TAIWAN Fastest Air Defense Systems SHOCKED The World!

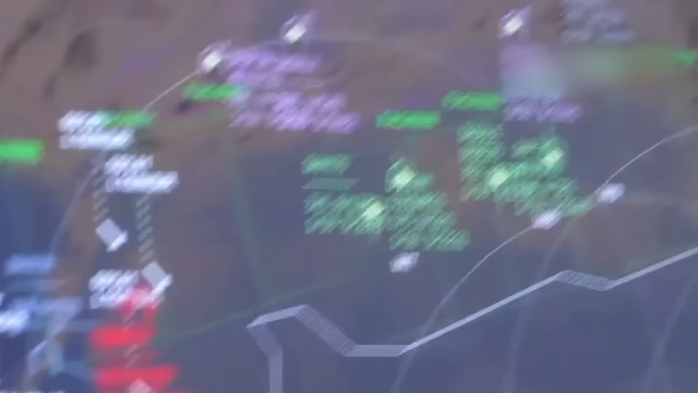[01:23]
This mobile command post talks to the innovative BI radar system,